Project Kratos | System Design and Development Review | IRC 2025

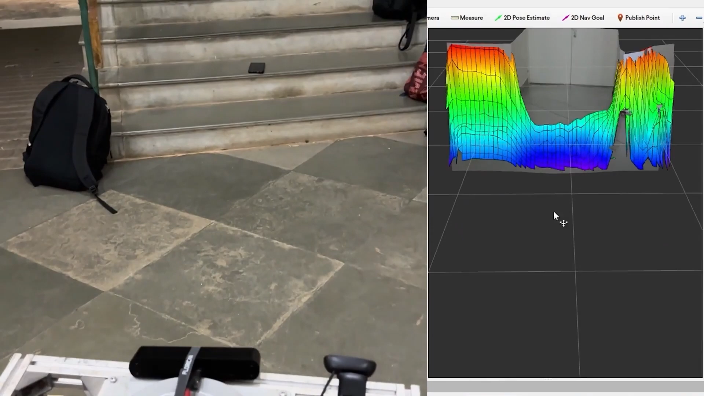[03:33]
Additionally, we now use a Z2Y stereo camera that significantly improves trajectory planning and obstacle avoidance, while enabling probabilistic elevation mapping and SLAM for comprehensive environmental understanding.